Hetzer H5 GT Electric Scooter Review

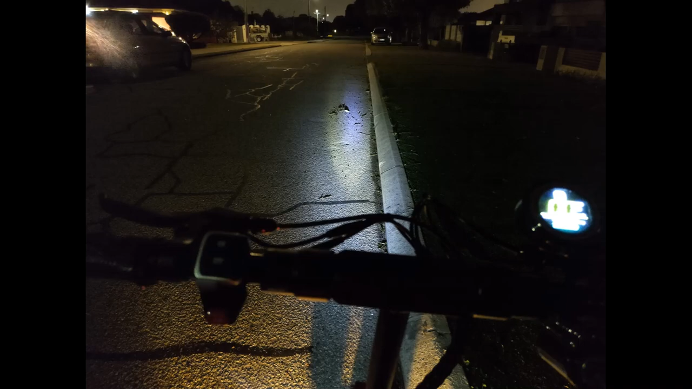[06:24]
but it's not as good as some setups with four or more lights we got lots of lights all around as well on the sides and